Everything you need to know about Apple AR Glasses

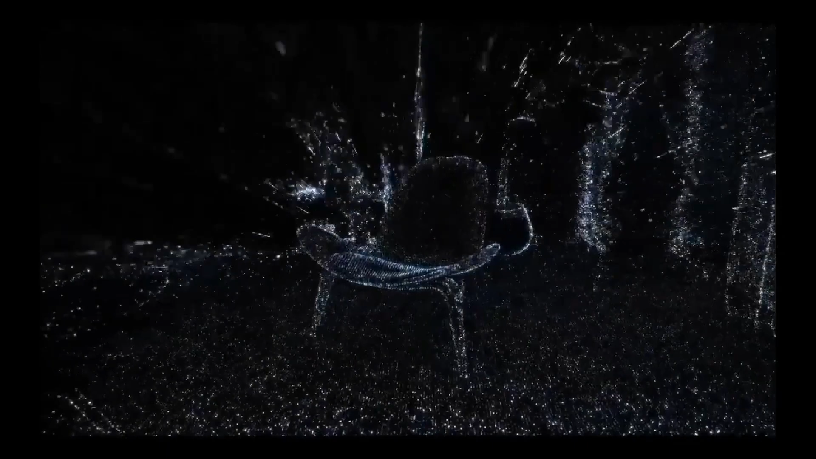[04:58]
What LiDAR does is to track motion, allowing its sensors to map an environment to both detect objects and get vital information about their distance.